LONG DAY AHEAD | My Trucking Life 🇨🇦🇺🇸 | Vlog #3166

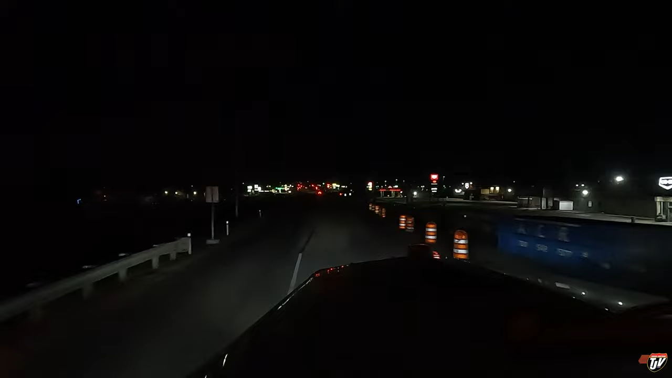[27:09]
There's the Petro Pass down there on the right. I hope they still got truck parking. If not, it looks like I can park on the service road to the left. Take the next right onto 45th Avenue South, then turn left onto 45th Street. Yes, you want me to go down here? Okay.
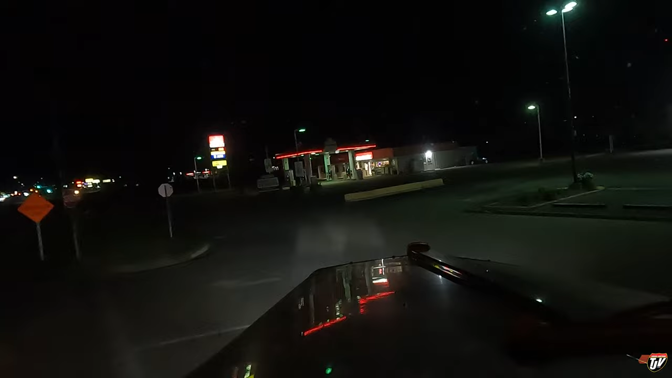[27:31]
Okay. Your destination is on the right. I see it there, yeah. Oh, yeah, there's trucks parked over there. Oh, yeah. How do I get in there? I'm going to park here on the street for now. I'm going to figure out how to get in there. Oh, boy. Lots of people here already.